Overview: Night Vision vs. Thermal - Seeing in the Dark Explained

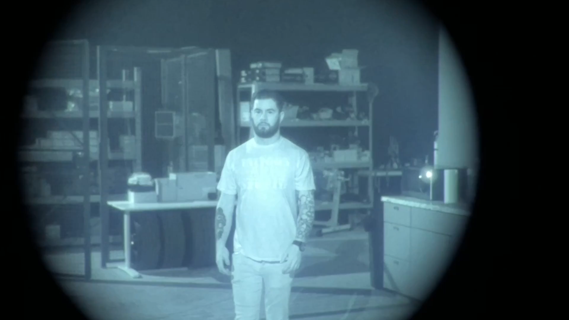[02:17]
your face and my face if you were downrange looking at us with night vision whereas thermal most likely you wouldn't be able to do that at 50 to 100 yards away
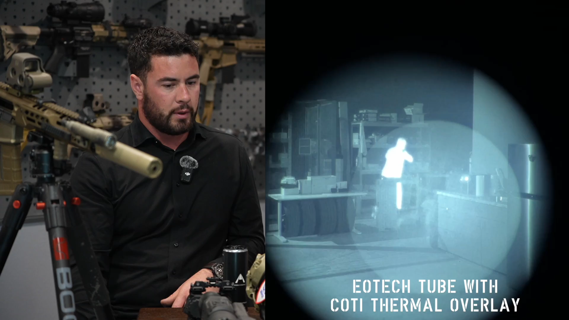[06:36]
or you could do a pbs 14 on one side so night vision on the right and then the thermal on the left some people think
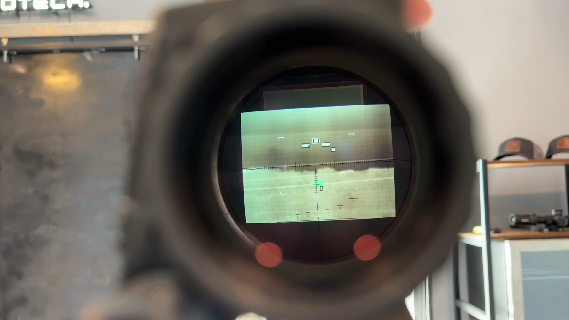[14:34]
which yes you can still detect but it's not really intended to be used that way okay there's a couple exceptions